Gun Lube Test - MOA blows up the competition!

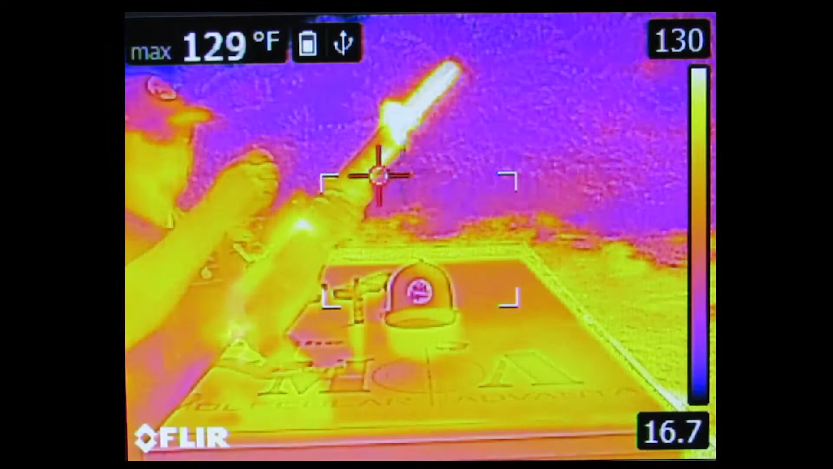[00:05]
On screen: max 129°F
We just really wanted to show you in this video what happens to your gun lubricant when it's under normal operating conditions of the weapon.
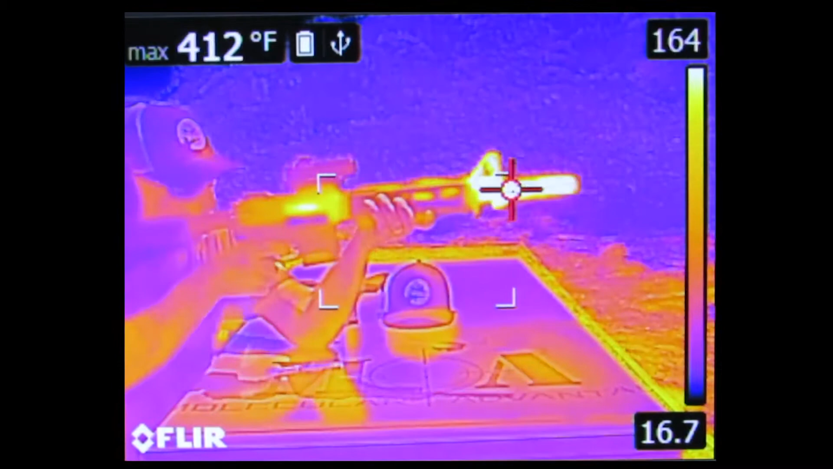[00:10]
On screen: max 412°F
As you can see right here, I've fired this weapon about 60 rounds have gone through it now,
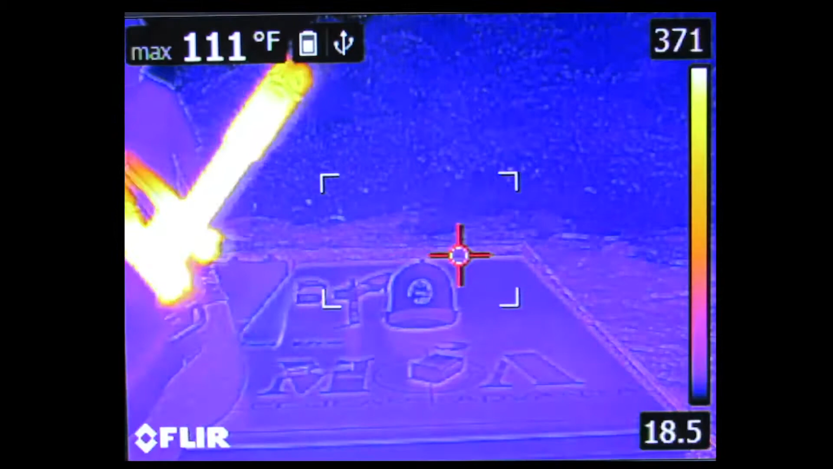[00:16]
On screen: max 111°F
and it's already up to around 476 degrees in the barrel.
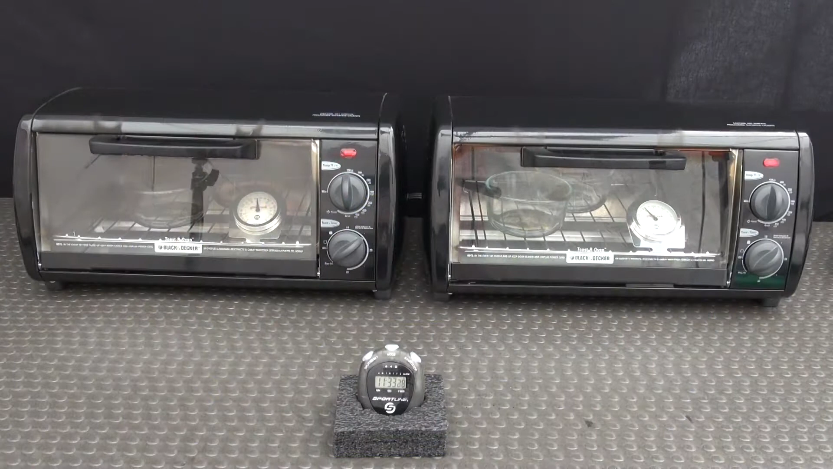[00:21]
Okay, right here we're showing an oven. That was a gun lubricant in there, one of our competitors that just blew up. There was no flame necessary for that, that was simply a heat created that explosion right there.
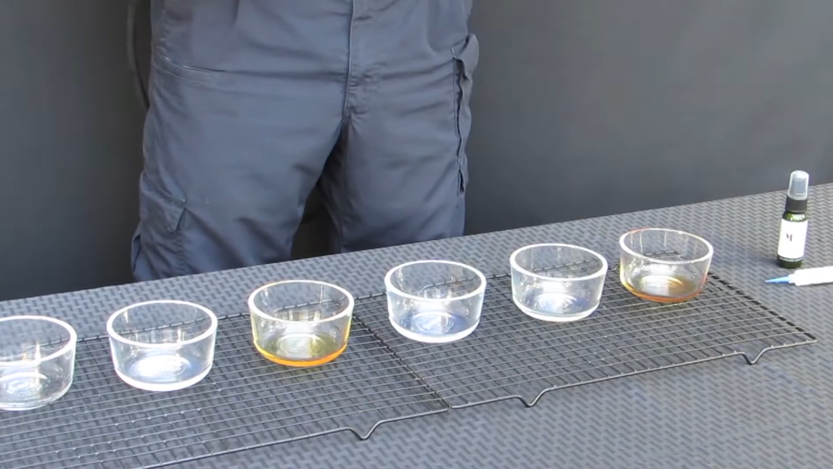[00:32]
What we did right here was we laid out a whole bunch of different gun lubricants, the competitors that we have out there, or I guess they call themselves competitors.
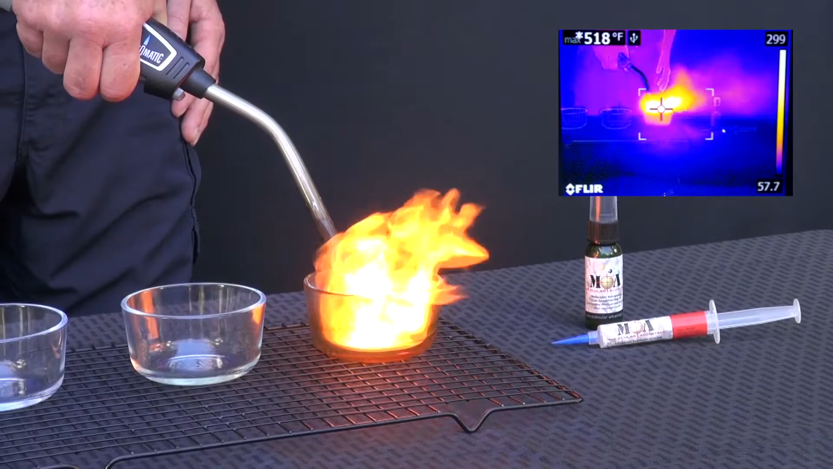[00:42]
On screen: max 518°F
Anyhow, we wanted to demonstrate what happens to these lubricants when they get into the gun and when it's been fired for a while and the heat gets up and how they're destroyed, basically.
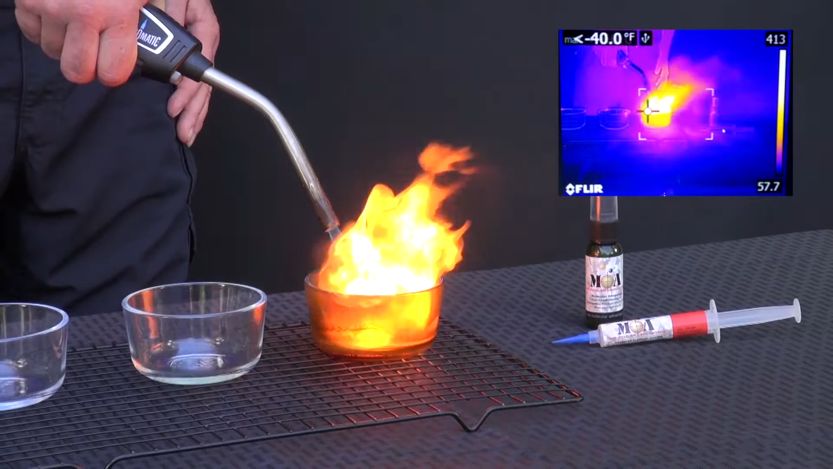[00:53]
A lot of people talk about different things with these gun lubricants, what the benefits are, you know, rust inhibitors or boundary lubrication and stuff like that. Well, what we're showing right here is once this lubricant's destroyed, those additives, those benefits are completely gone. It's kind of like, how do you wipe a crime scene clean,
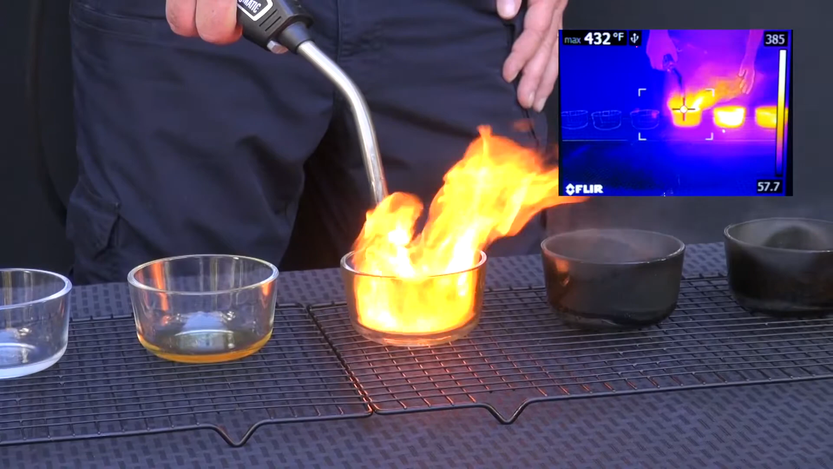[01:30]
On screen: max 432°F
They have flash points, they're way below that. And whatever the additives they have in those lubricants, they're going to be the first thing that's going to go.
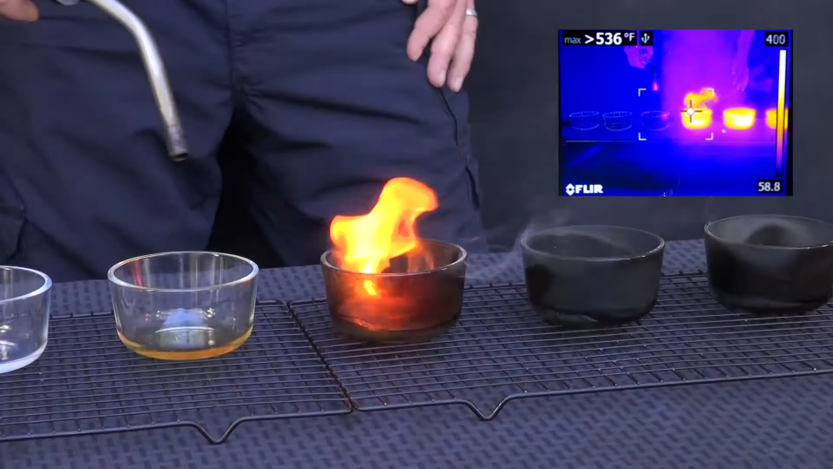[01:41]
One of them is going to be the weakest link in the chain and once it goes, it's going to be a snowball effect with the rest of the lubricants. It's just going to break down and break down and be destroyed and that's kind of the way, you know, as you can see with these lubricants here and they're burning away and these jars, these are Pyrex glasses. That's glass right there. Your weapon, the metal in your weapon is a bit more porous than that even though it has a certain type of finish and coating.
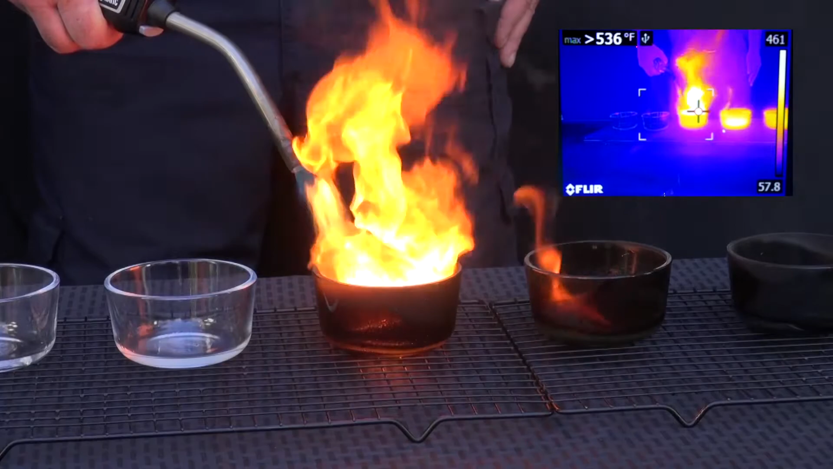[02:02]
It's still going to have cracks and openings and you're going to get all that black, nasty, I don't know exactly what it is for each different one, but that's going into your weapon right there and that can't be good for a fine mechanical system. We know that. We would never develop a lubricant that burned for an application that goes into a firearm. I mean, it makes no sense to us whatsoever here at Molecular Advantage.
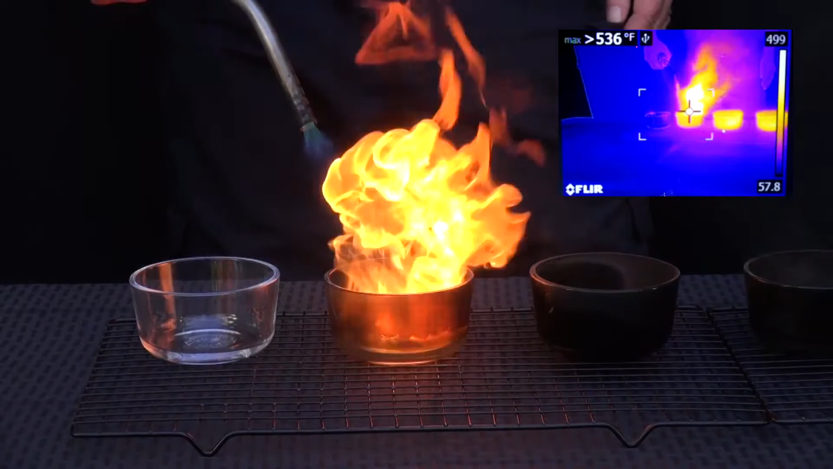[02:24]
That's why we created this one right here, our version, our gun oil, which is Molecular Advantage right here and it doesn't burn.
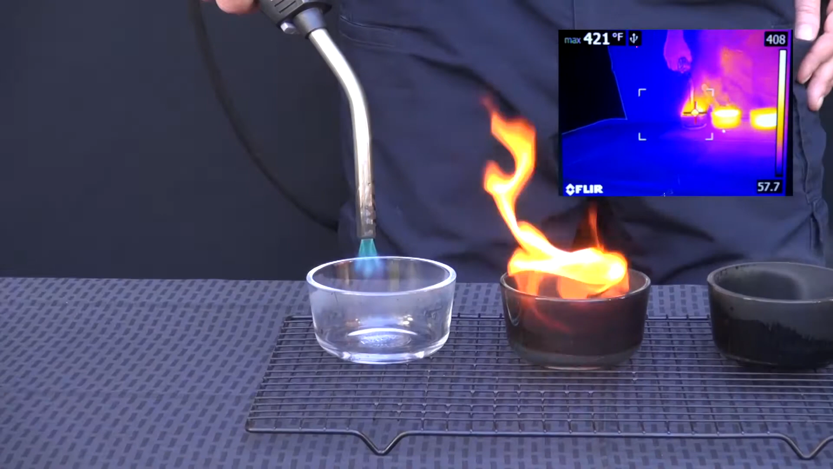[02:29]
On screen: max 421°F
Now, you'll see some flames shoot up a little bit from Pyrex glass, but that's simply the fuel of this torch that we're using. And you'll also see some what we call outgassing in a sense.
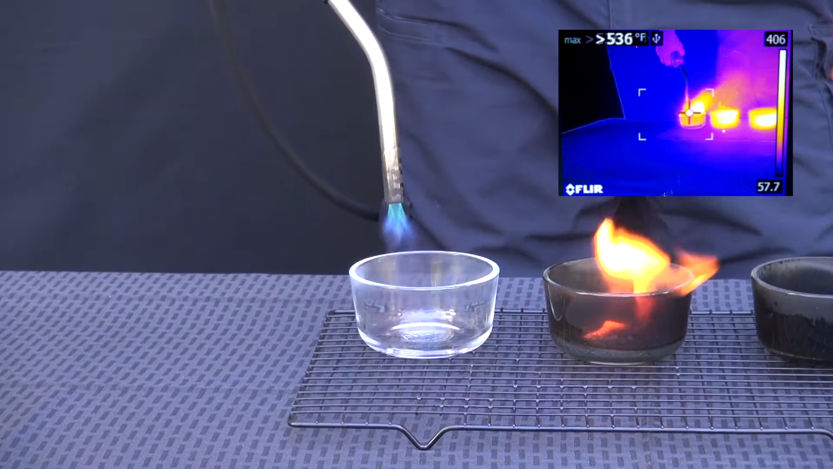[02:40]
It's more of vaporization. What's happening is since I'm heating up the fluid down there, the lighter molecules are becoming hyper and they're just moving up, just like steam from water.
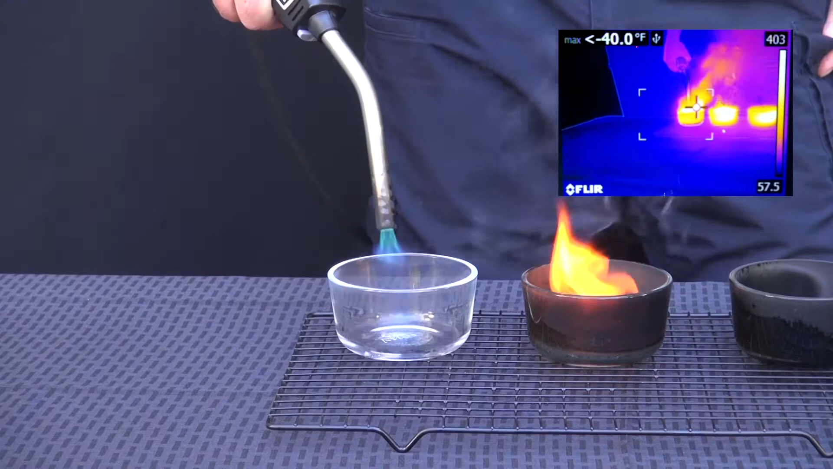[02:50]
So you'll see when I pull the flame away, the torch away, it'll really outgas a lot. But I want you to notice that it leaves no residue whatsoever on that Pyrex glass like all the other ones do.
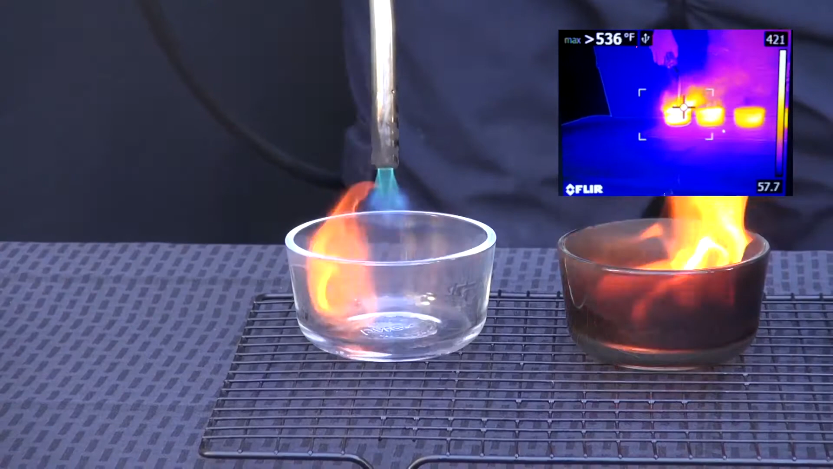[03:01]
Now, see, there it is.
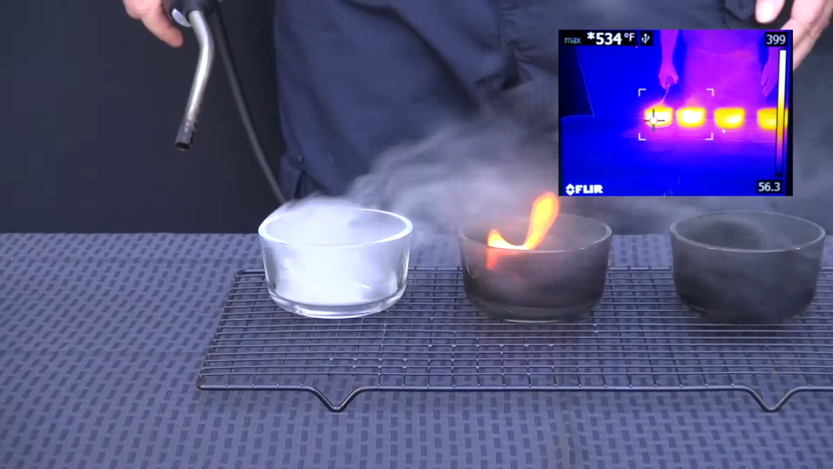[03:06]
On screen: max 534°F
But look right through that Pyrex. There is no residue. It's the same thing that's happening in your gun.
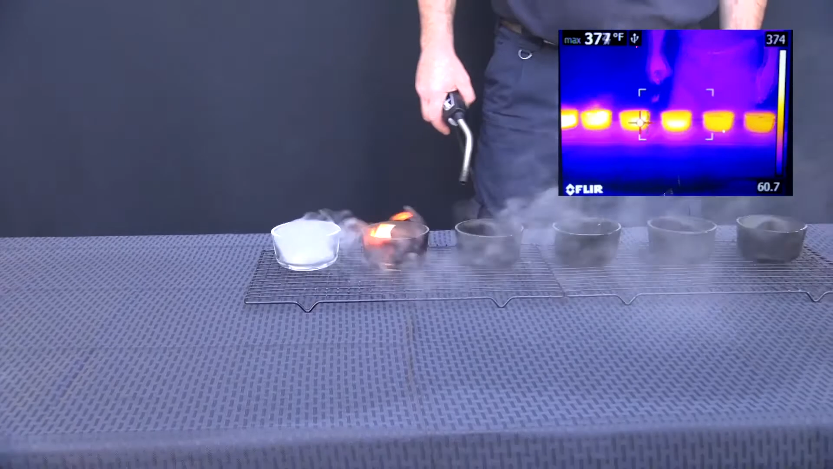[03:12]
Do you see what we did was we brought a family of lubricants over from very critical aerospace and semiconductor applications where you can't have,
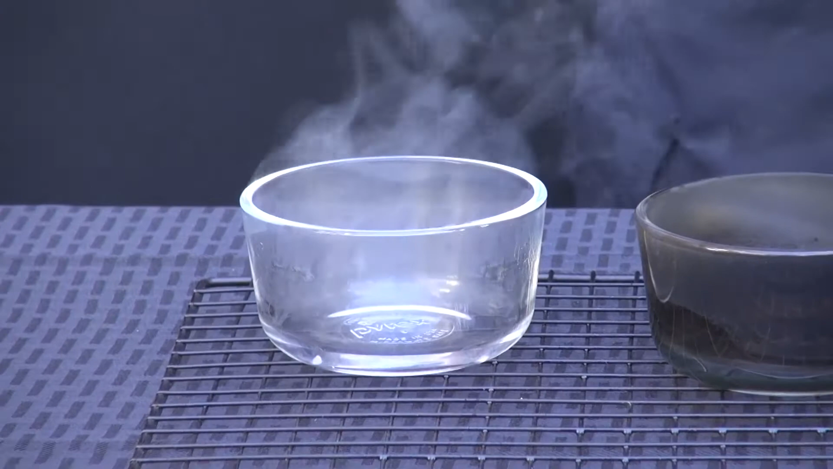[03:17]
you can't use lubricants like this.
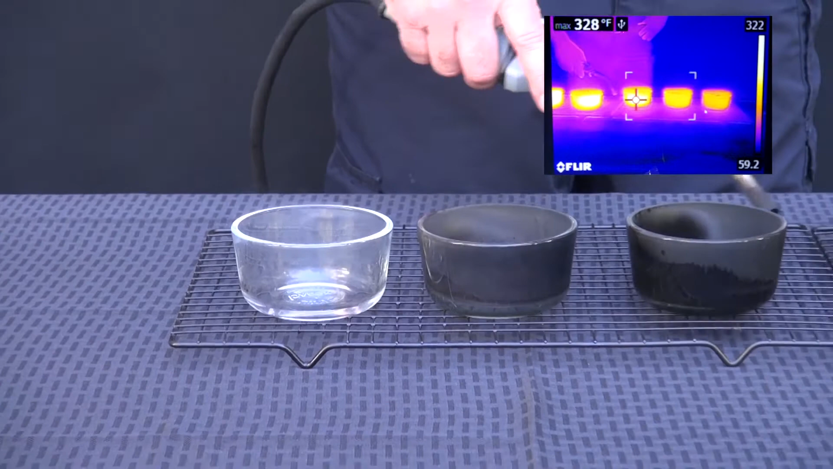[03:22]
On screen: max 328°F
You would never use these ones that break up and get destroyed. It's not possible. I mean, look at what happens to them.